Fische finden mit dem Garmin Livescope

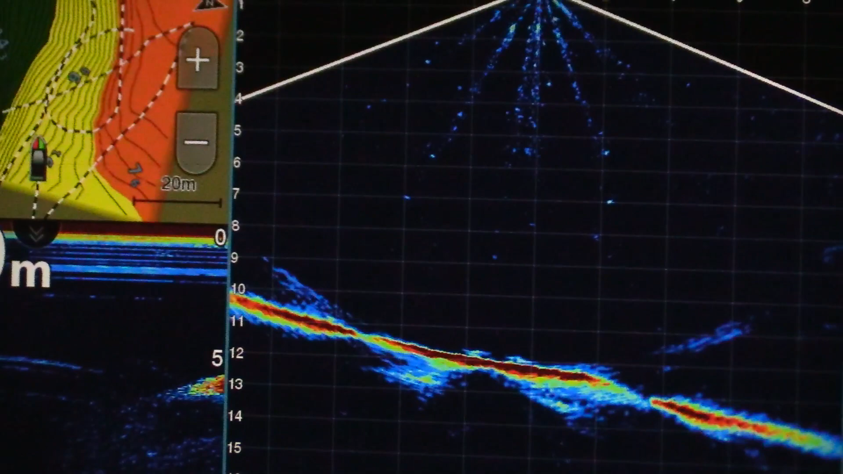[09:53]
Ich glaube, hier in dem Gewässer sind alle schlau. Oh, Köderfischschwärme. Auch interessant.
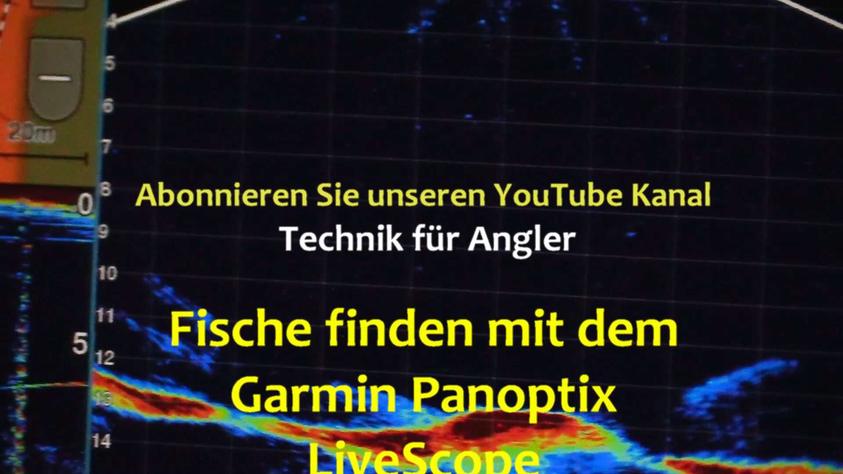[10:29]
Da muss ein größerer Fisch jetzt im Mittelwasser kommen.